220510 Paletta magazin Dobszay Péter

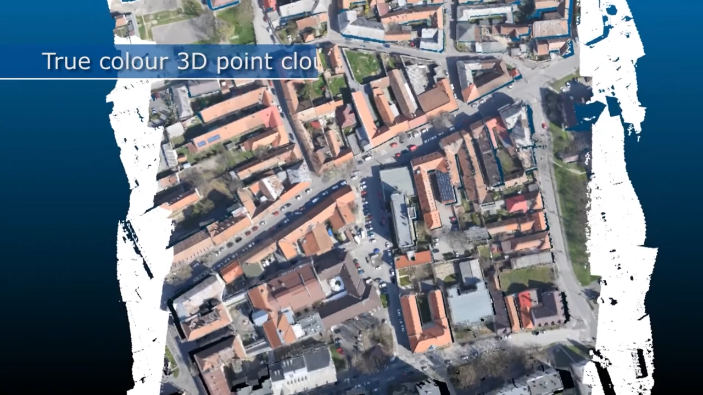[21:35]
A különbség a kettő között tulajdonképpen az, hogy a szkennelés nagyon nagy mértékben tudja feltárni számunkra azokat a kapcsolatokat,
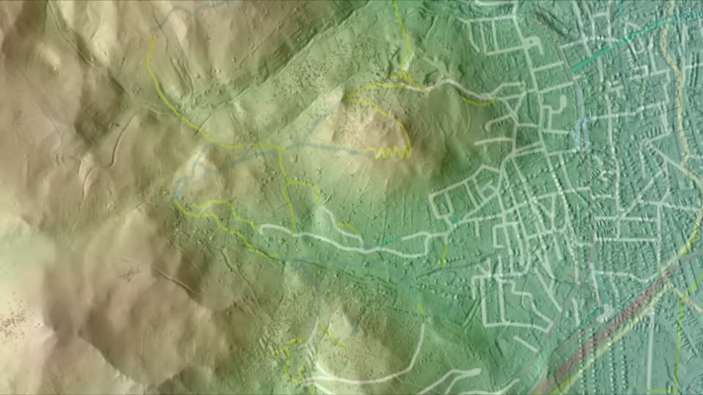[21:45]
hiszen ilyen eljárásokkal ezt a bizonyos történeti környezetet nagy léptékben tudjuk kutatni,
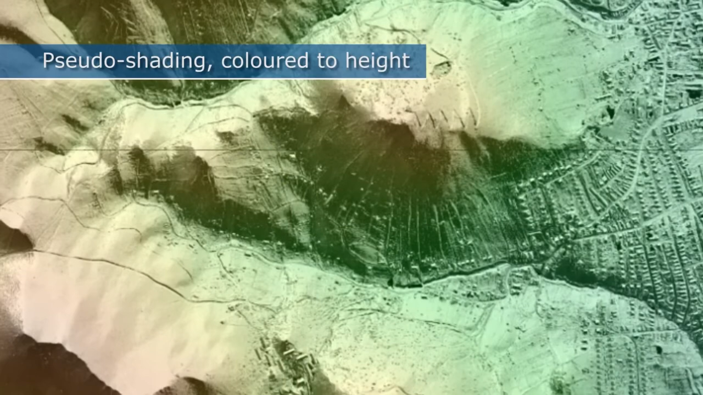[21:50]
több száz négyzet kilométert néhány napon belül,
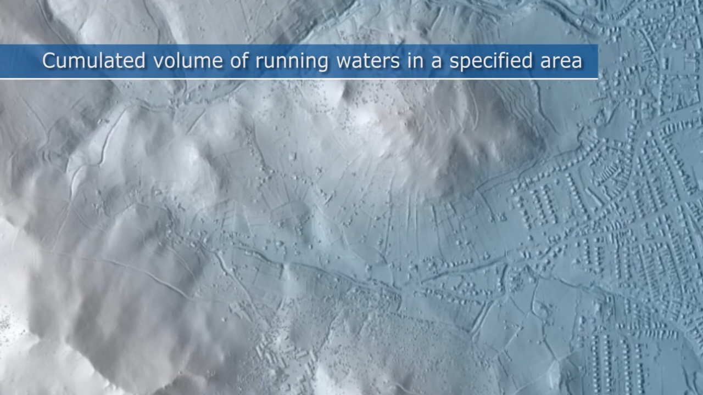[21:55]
ami azt a lehetőséget adja a kezünkbe, hogy azt a történeti környezetet, ami valaha volt ezen a tájon,
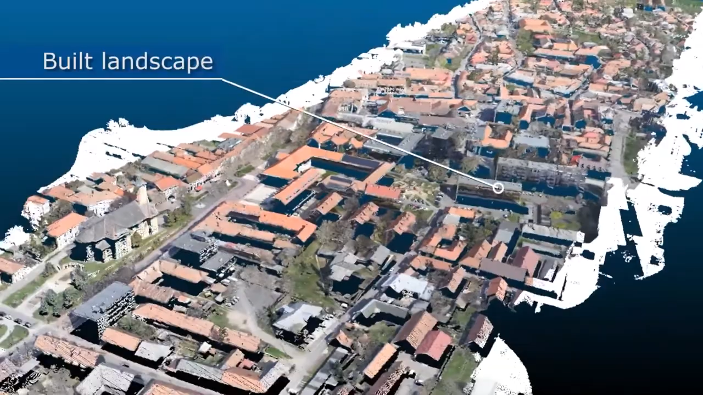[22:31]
A légi régészet során szkennelésre is van lehetőség, ezzel pedig a legapróbb talajfelszínt érintő elváltozásokat
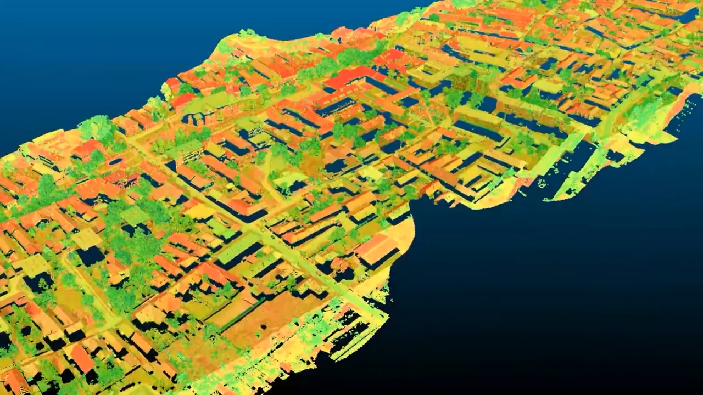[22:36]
is nagy pontosággal tudják meghatározni a szakemberek, és a lelőhelyek közötti kapcsolatot, összefüggést is fel lehet tárni.
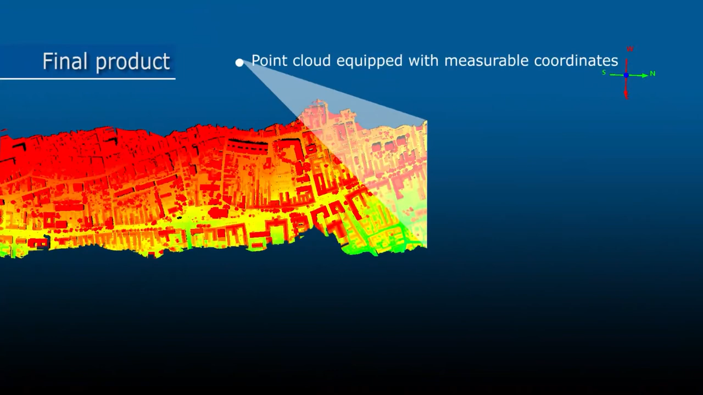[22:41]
Az eljárásban nagyon sokféle lehetőség van.
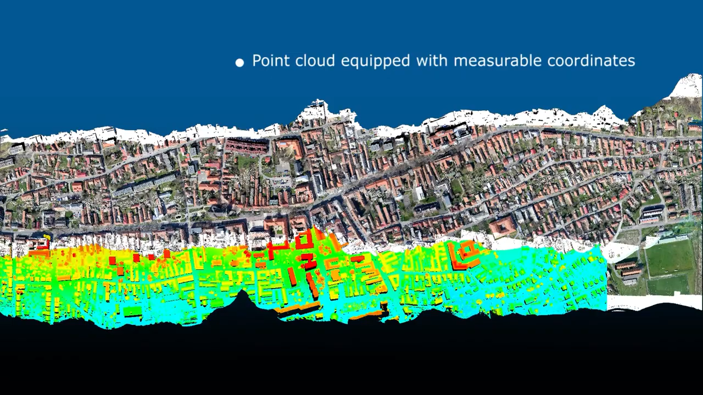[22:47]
Ez mind attól függ, hogy milyen információkra van szükségünk.
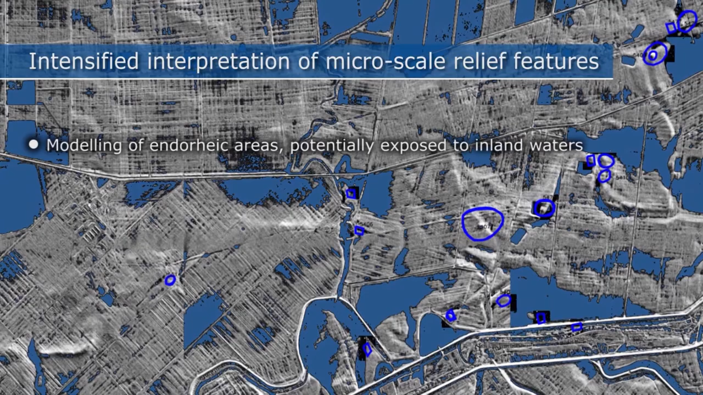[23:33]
ennél egy helikoptra sokkal jobb teherbírású, és egy repülő pedig teljesen más paraméterekkel bír.
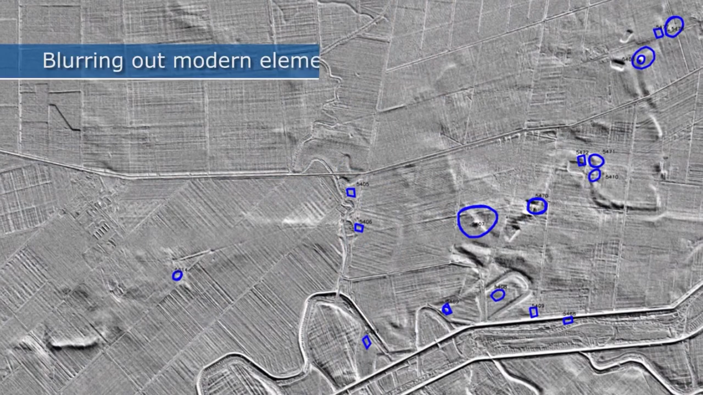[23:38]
Olyan adatok biotokába kerül az a kutató,
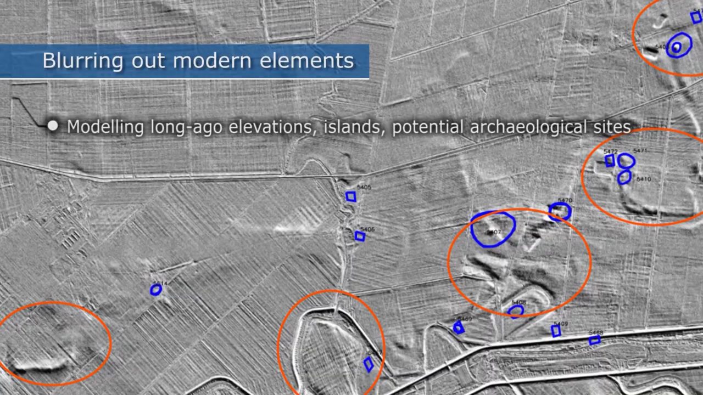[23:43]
aki a történeti tájat kutatja, ami bizony releváns információkat tartalmaz a jelenkorra is,